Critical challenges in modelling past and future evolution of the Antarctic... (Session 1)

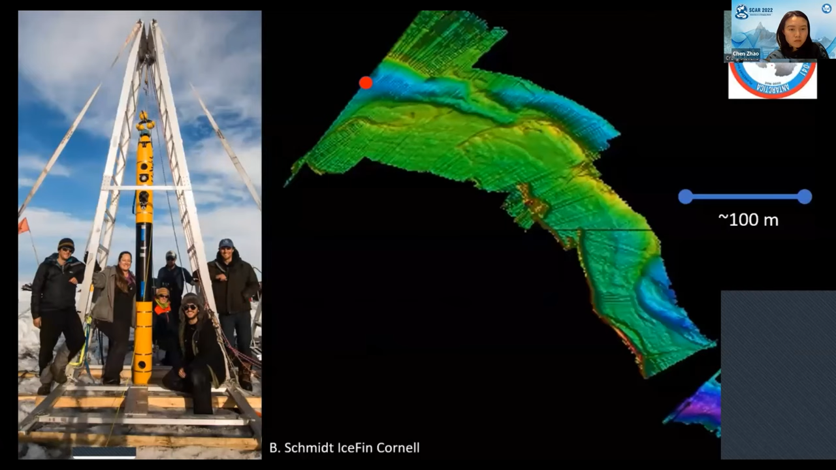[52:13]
We were fortunate enough to have the Cornell ISFIN team with their ROV designed to go down these sorts of boreholes. And so this was able to map upstream order of about 600 meters and just show that whilst we had a nice flat sort of sediment layer directly beneath our borehole, there was plenty of topographic variation and sort of channelization upstream.